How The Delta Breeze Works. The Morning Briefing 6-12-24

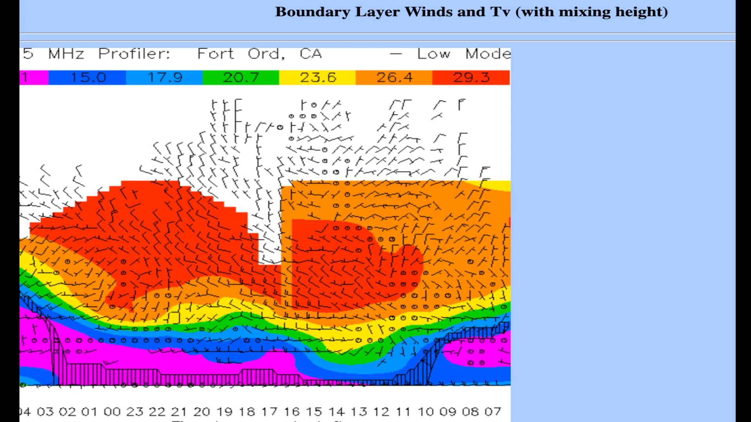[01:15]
building marine layer so one of the ways we look at the marine layer and its depth is this what's called the four-door profiler so this is in four-door but